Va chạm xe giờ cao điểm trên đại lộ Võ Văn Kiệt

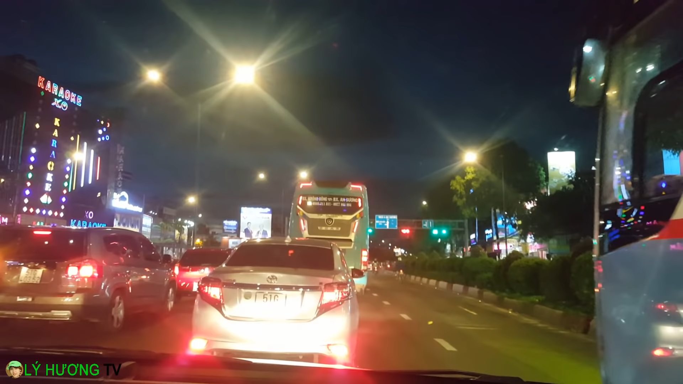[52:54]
ừ Nhưng mà hôm nay em thấy Đường đâu có kẹt xe lắm đâu Chạy cũng đỡ mà Nó kẹt đường không xíu ngay Trường Trinh thôi Ít không đến nổi Ngày xưa mà kẹt cứng ngay Trường Trinh luôn đi Một trong những cái
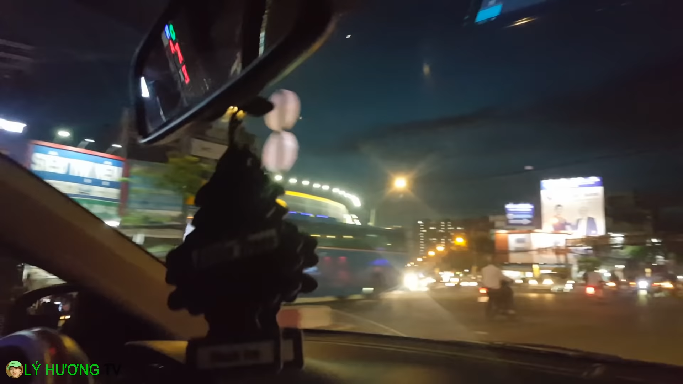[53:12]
mà điều khổ sở nhất Ở Sài Gòn Giờ dây thun là quý vị Biết là không phải là chủ quan Con người bị vậy mà do cái đường Cái đường nó tắt quá Làm sao mà bay qua mà chạy Nó thành giờ dây thun thôi Đương nhiên là cái đường nó cũng sẽ làm cho con người ta Giờ dây thun á Nhưng mà cũng phải nói chung là khách quan chủ quan Nó dính tầm lâm tầm la nó mới ra Cái giờ dây thun ở Sài Gòn Nên là thôi Sống ở thị trường nào thích nghi thị trường đó Nói tấm lại là vậy